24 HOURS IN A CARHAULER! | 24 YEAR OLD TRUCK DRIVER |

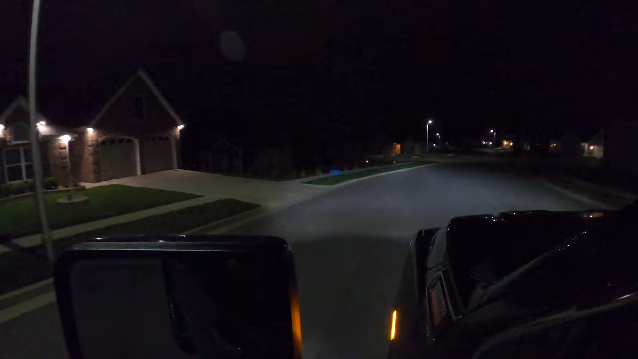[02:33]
And we are here. Check that out. Two ninjas of the night started up.
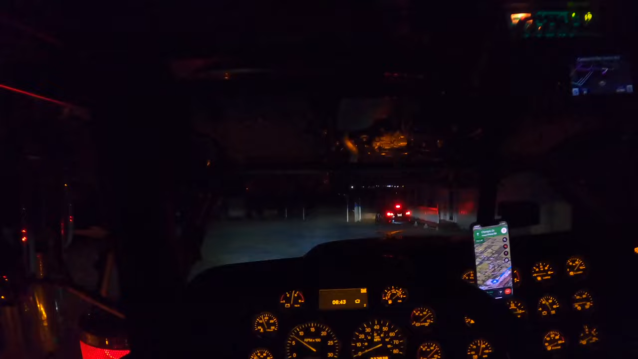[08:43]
And we're out of the yard. Pedal to the metal, let's get going. These guys parking their trailers where they ain't supposed to be parked.